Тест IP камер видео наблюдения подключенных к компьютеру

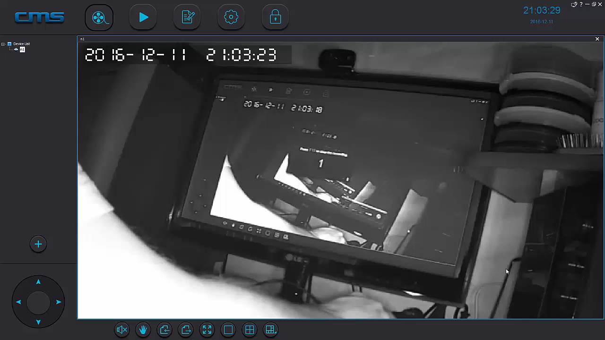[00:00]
всем привет дорогие друзья я сейчас снимаю обзор тестирую сейчас камеры сейчас на данный момент есть камп показывает камера навеки такой параллакс я рукой двигаю
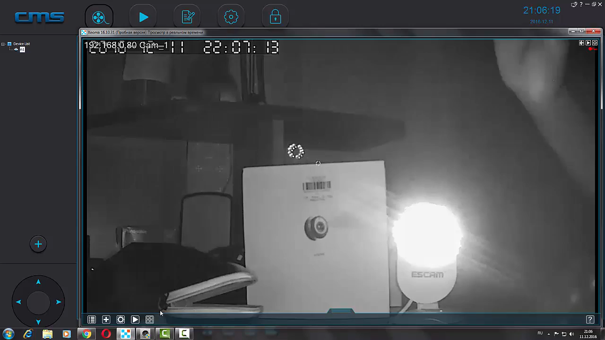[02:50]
в общем сейчас я включу свет и вы увидите разницу сейчас у нас включился свет как мы видим есть небольшие шумы но он